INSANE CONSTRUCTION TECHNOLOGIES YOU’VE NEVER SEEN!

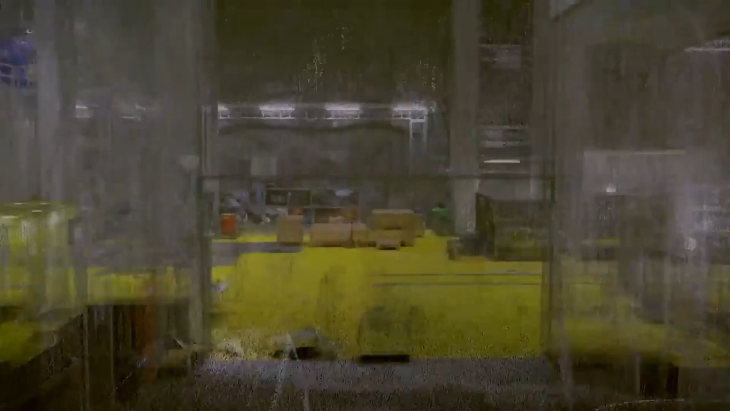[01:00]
With a 360-degrees horizontal and 270-degrees vertical field of view, it doesn't miss a single angle.